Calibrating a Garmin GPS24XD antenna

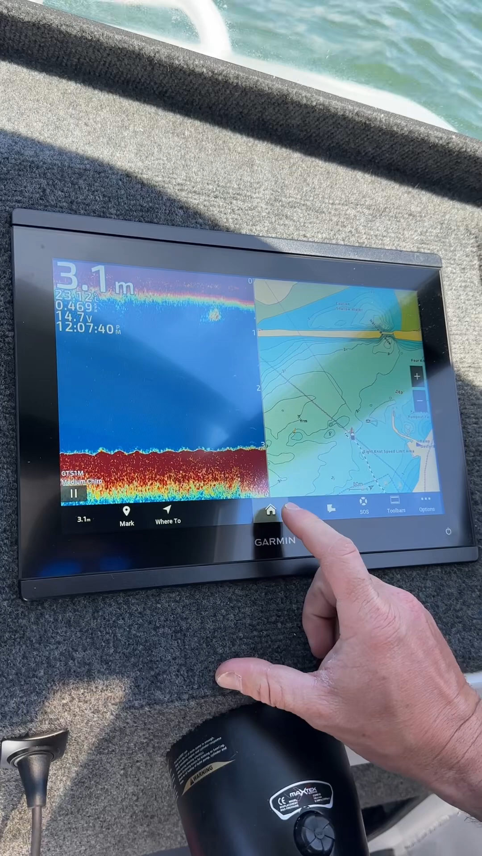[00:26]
On screen: depth 3.1 m
pressing the home button then the settings icon then we go into communications NMEA 2000 setup